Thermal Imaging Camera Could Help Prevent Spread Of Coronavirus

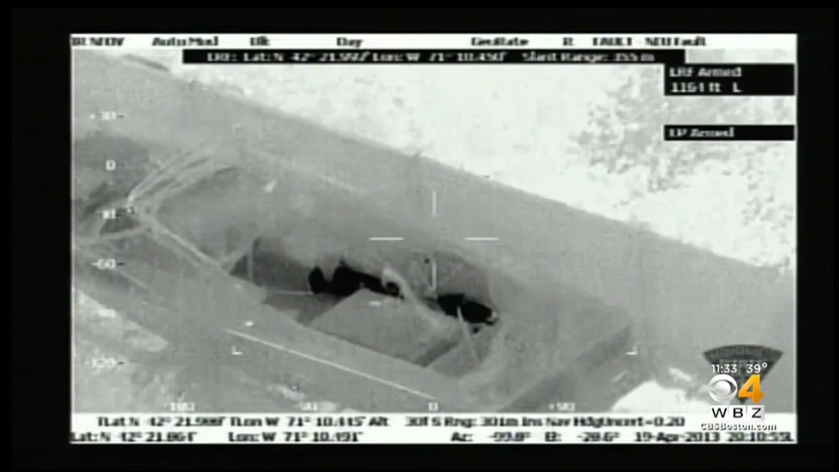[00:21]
POLICE IN WATER TOWN COULDN'T SEE MARATHON BOMBER JOHAR SARNAEV IN THE BOAT, BUT HE COULDN'T HIDE FROM THEIR THERMAL IMAGING CAMERA.
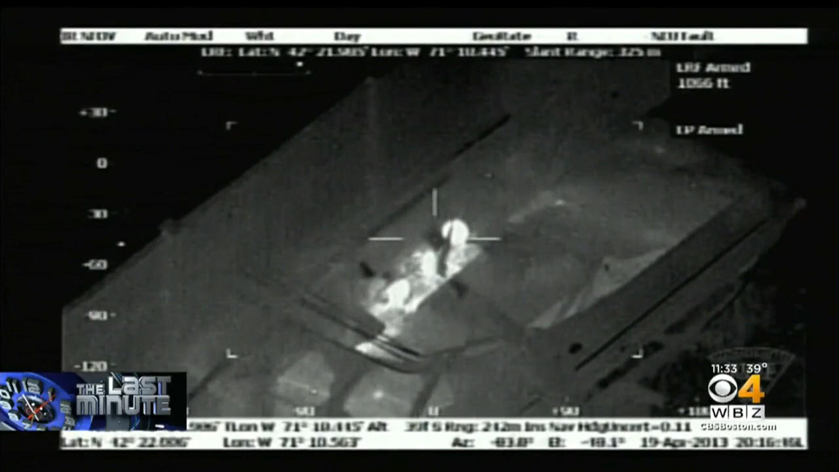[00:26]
THAT TECHNOLOGY PICKED UP HIS BODY HEAT. MANHUNT OVER.